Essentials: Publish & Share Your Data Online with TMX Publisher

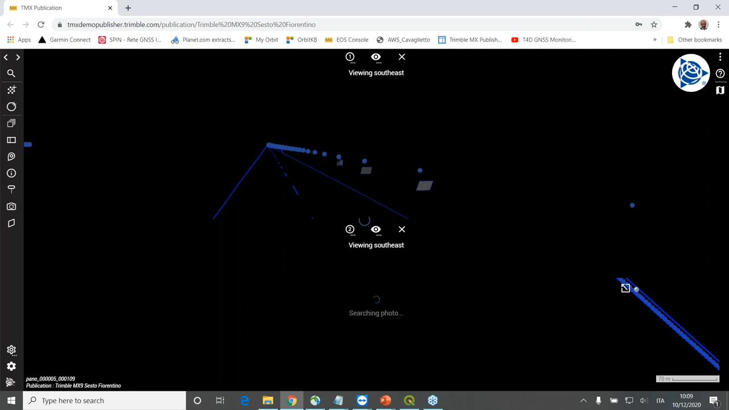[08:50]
As you can see, I have a point cloud view on the top. I have a camera view, a spherical view on the back. And I have my visualization of this RGB colorized point cloud. And from here, I can navigate into the point cloud environment or in my spherical image environment. And one nice tool which you can use to make life easy navigation is maybe just synchronizing the view.
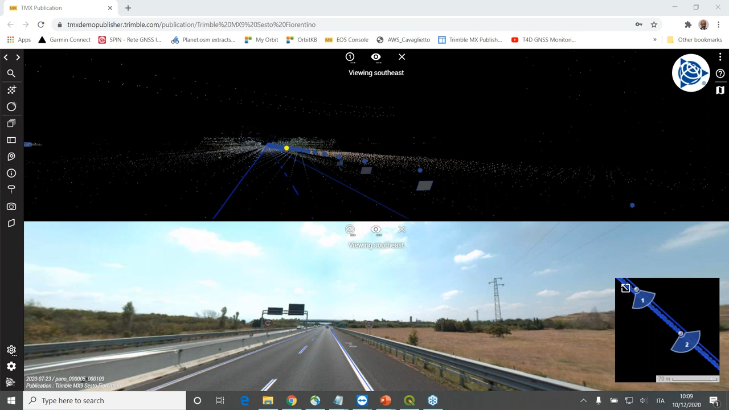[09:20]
So basically, if you enable that, wherever you are moving or orienting your visualization from the camera or from the point cloud, you see that I am in a nice synchronized view.
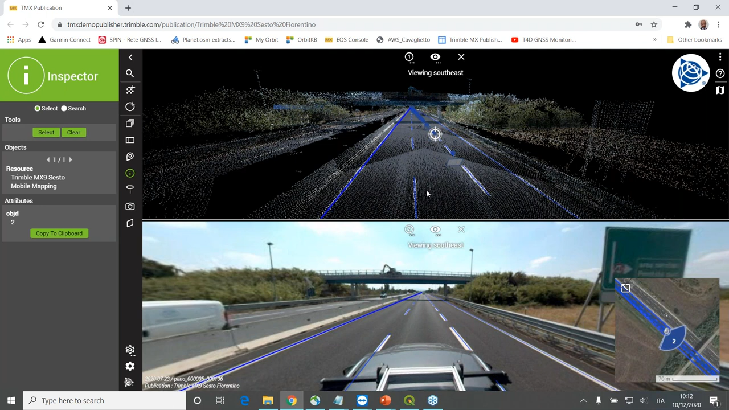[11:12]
So the one who uploaded mobile mapping data also decided to upload and make visible to other users these data sets. Similar to this, assuming that myself, not as administrator, but as a user, maybe I have a data set which I would like to display as overlay on top of mobile mapping data, because maybe I want to see how a project design might fit on top of the reality, which can be identified here with the point cloud and the imageries. What I could actually do is I could go on resources, and by clicking on this open local resource, for example, I could select a specific file or a set of files
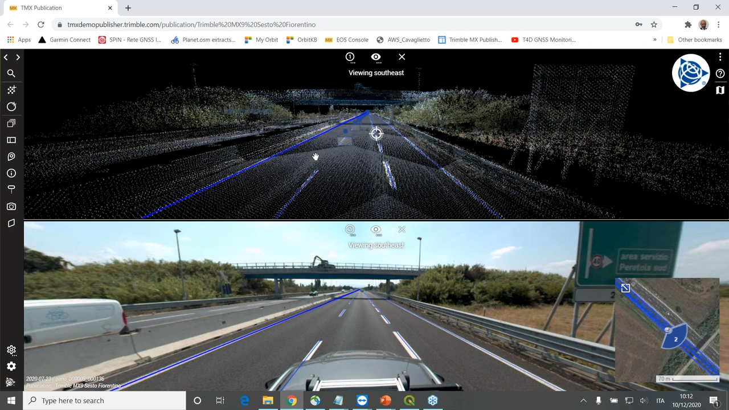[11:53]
which might be representing of, I don't know, maybe new road signs, a new design of lamppost I would like just to put as overlay on top of my mobile mapping data, or stuff like that. So it's not a data set which an administrator can upload, but something I can do myself here locally without sharing to other people.
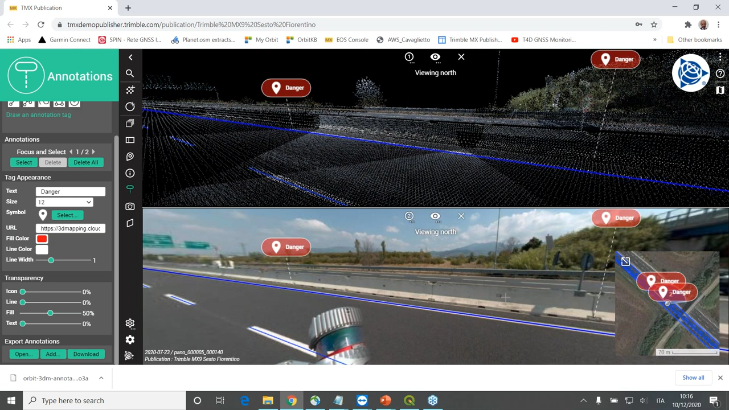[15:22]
So basically it's a 3D object. A 3D object can be considered as a notification, can be uploaded as an annotation as well. For example, let's assume that we need to change this bridge. Maybe the bridge you can see now on screen is an old one, and you would like this to be replaced with a new one for which you have a design. The design is a 3D model, so it's a 3D mesh,
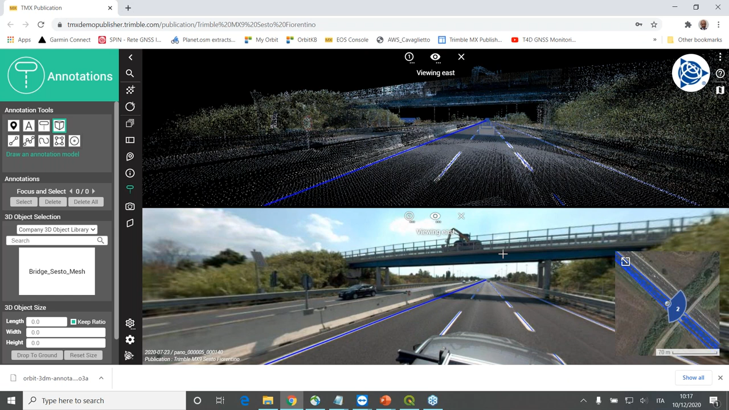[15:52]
and you have your 3D mesh file. And what I can do is locally, I can simply click on this file, which is visible here. This is the name of the file which is available. And then I can navigate into my point cloud and I could say, okay, maybe I would like to position, I would like to see how the bridge will look like. So you can click on the point cloud. And this has been positioned this way. Of course, it's not really correct.
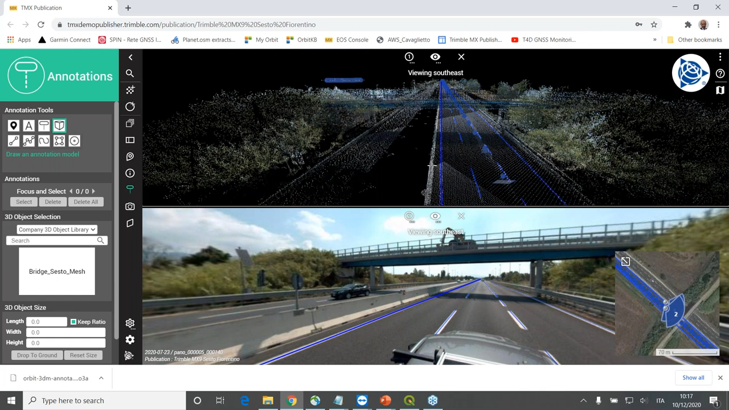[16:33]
It's not really aligned to the point cloud. So you can click on this object. Then I can start, you can enlarge it. And then you can start rotating, for example. And once this is done, you can, of course, you can also drop, you have different options to position it. You can also drop it to the ground.
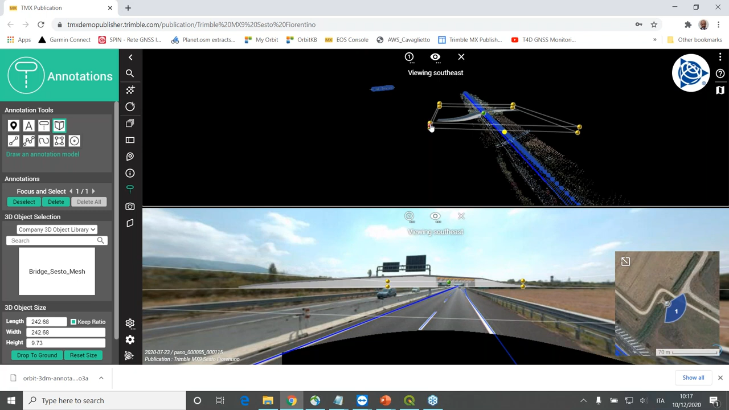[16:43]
But the concept is that as soon as you have a position at this, you can start navigating through,
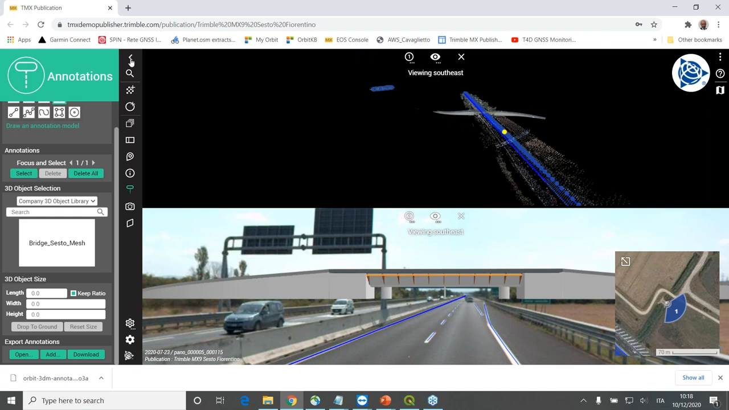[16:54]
you can start navigating in your data sets and just have a look to how your bridge would look like in a kind of reality environment.
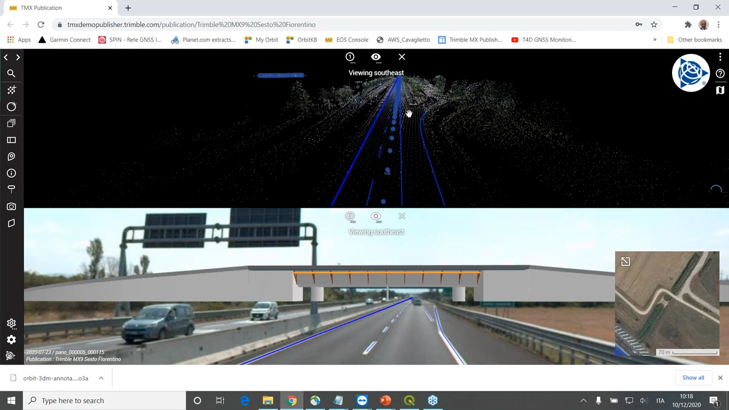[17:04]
And you can see how this is fitting with respect to your imageries, or how this is looking in respect to your point cloud, 3D point cloud.
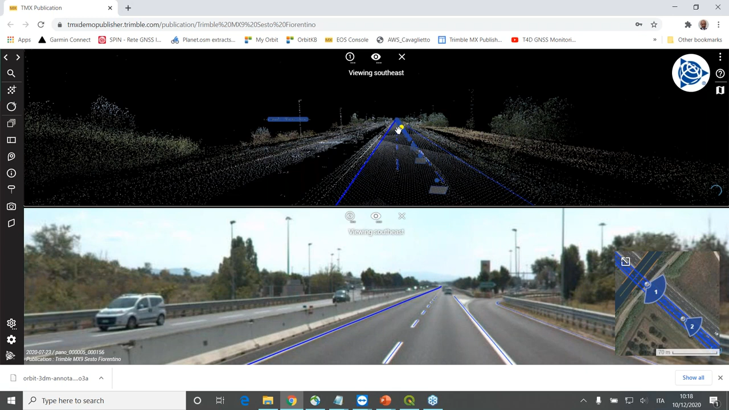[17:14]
Now, this is an annotation, which means it's just something you can see as an overlay.
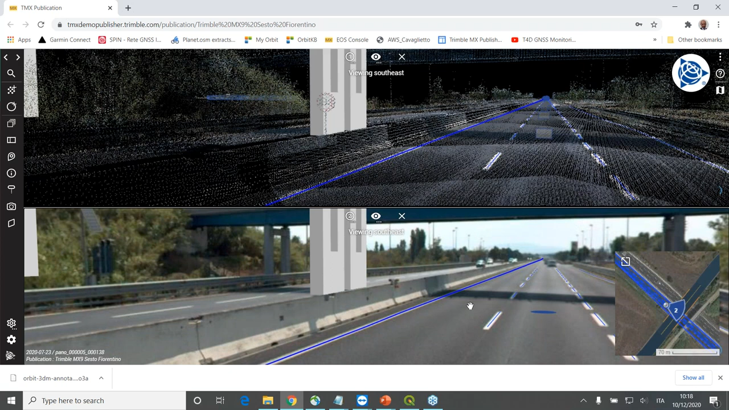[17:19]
It's not something where you can measure on top.